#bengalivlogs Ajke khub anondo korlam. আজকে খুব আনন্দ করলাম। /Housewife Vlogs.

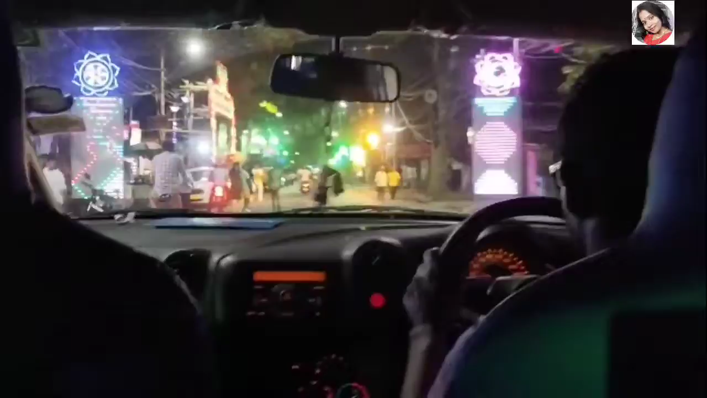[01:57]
এই যে গেটটা চলে যাচ্ছে বাঁ দিকে, তো পূর্ব কলিকাতার হচ্ছে কি না ঠাকুর।
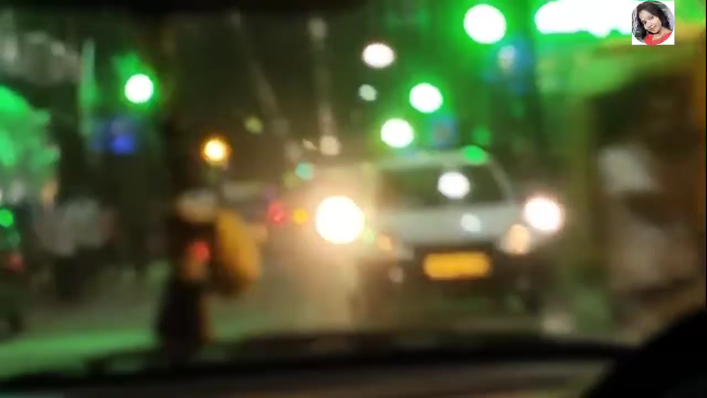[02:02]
আমাদের কলকাতা খুব লাইটে লাইটে সেজে ওঠে, একদম পুজো মানেই হচ্ছে চারদিক ঝলমলে,
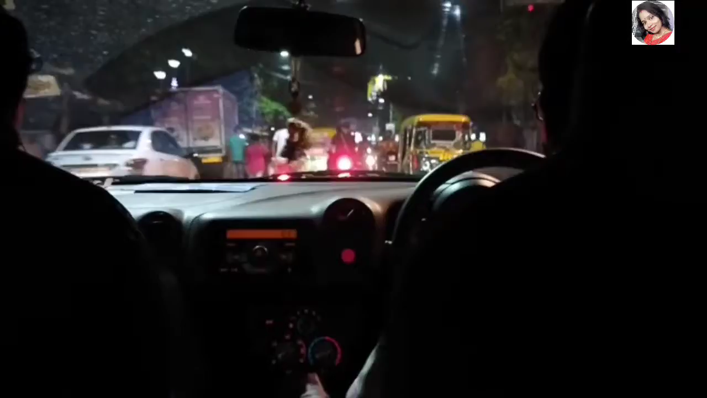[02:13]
একদম মানে এত পরিমাণে লাইট দেওয়া হয় যে বলার নয়।
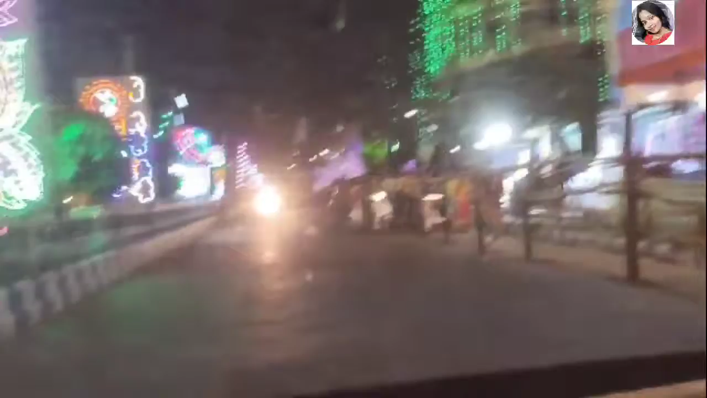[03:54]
তো দেখো কী সুন্দর লাগছে, দারুণ লাগছে, তো মানে ইচ্ছে করবে যে ক্যামেরা ধরে তুলতেই থাকি। আর এই সময় অনেক পরিমাণে পুলিশও থাকে রাস্তায়, যাতে ছোটোখাটো দুর্ঘটনা কিংবা ছোটোখাটো ঝামেলা অশান্তি এড়ানো যায়, তো পুলিশও প্রচুর পরিমাণে থাকে।
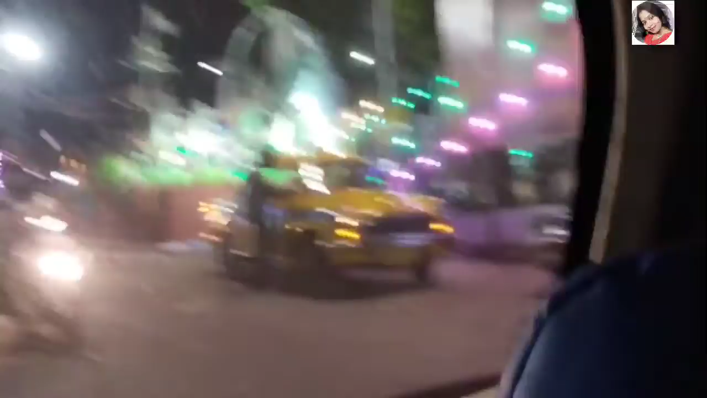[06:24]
তো আমরা যেদিক দিয়ে এসেছিলাম তার উল্টো দিক দিয়ে যাচ্ছি, যাতে আরও কিছু ঠাকুর দেখা যায় কিংবা আরও কিছু পুজো প্যান্ডেল আমরা দেখতে পারি।
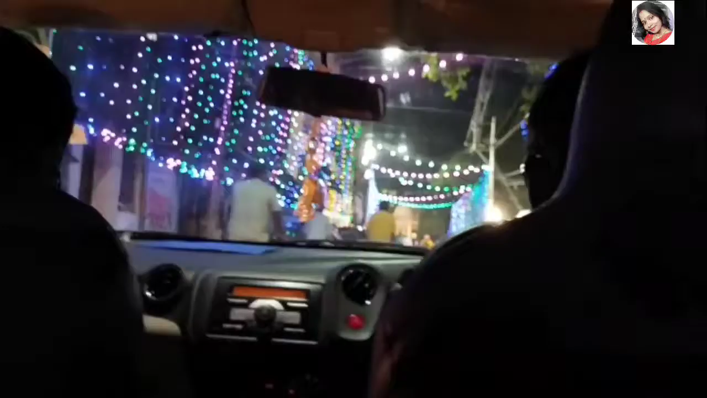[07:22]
তো সেই পুজোটা হচ্ছে কিনা এখন সন্ধ্যা আরতির টাইম, তো সেইটা ভিডিও করব ভাবলাম, তো সেই জন্য সেদিক দিয়ে যাব।